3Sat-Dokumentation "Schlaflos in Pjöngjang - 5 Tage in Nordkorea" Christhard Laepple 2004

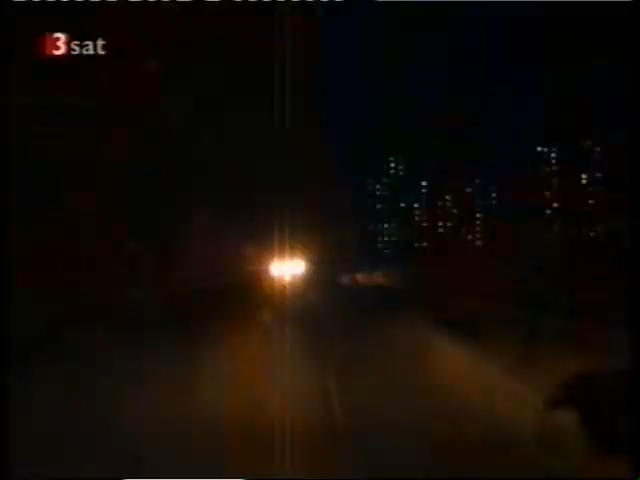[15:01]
Nach dem offiziellen Akt gibt es eine weitere Überraschung. Wir dürfen als erstes westliches Team die Eröffnungsbilder nach Europa überspielen. Wir rasen durch eine nahezu dunkle Hauptstadt.